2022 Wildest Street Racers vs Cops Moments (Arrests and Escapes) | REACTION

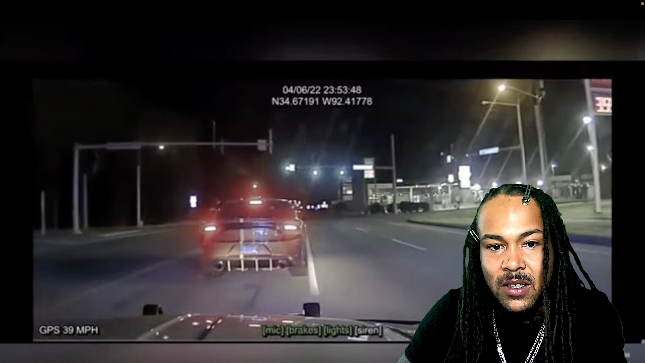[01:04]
He's downshifting, revving it. Let's see what he does.
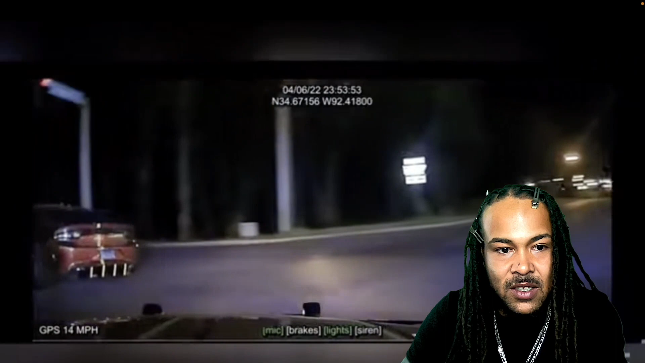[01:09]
Oh, he's...
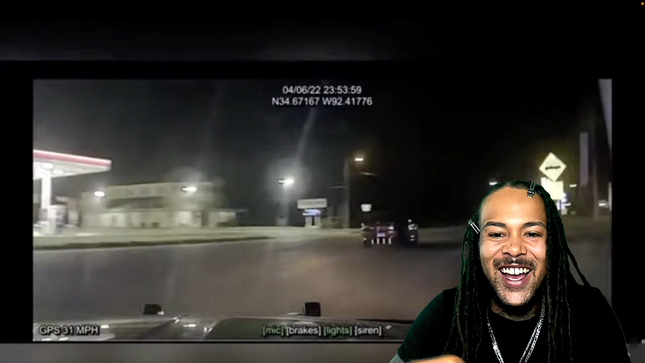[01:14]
I thought he was about to turn. Nope. He said, time to hit the dash. Oh, yeah, he's out of there. Turned the light on, had the lights off already. They doing 150. Okay, where are these cops at?